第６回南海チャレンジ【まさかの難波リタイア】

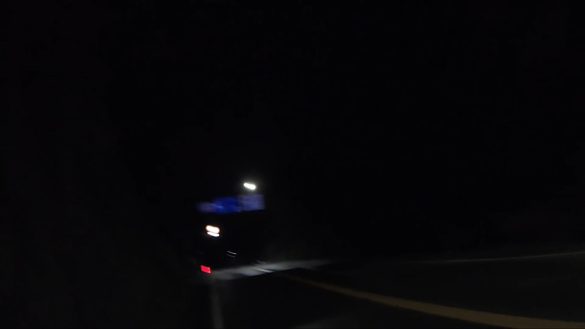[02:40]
教師峠まで来ました。1時間6分、なんか電気が増設されてるような感じで明るいですね。
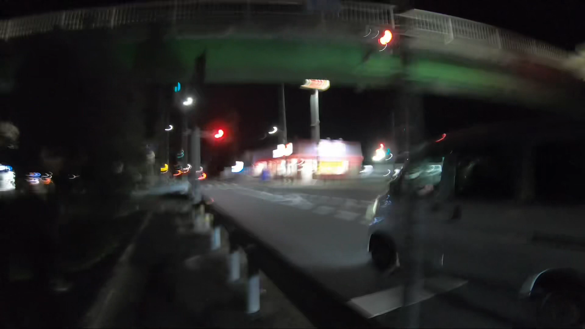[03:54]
はい、箱作りの駅前、だいたい20キロ弱、